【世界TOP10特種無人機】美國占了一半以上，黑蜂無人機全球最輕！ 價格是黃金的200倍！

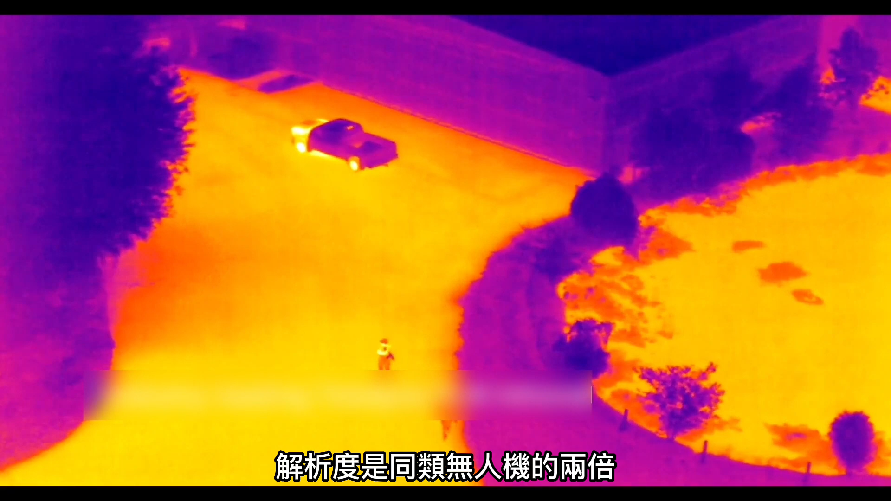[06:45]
两倍另外还拥有近红外激光照明器使用者能够使用近红外照明器来精确定位选中的目标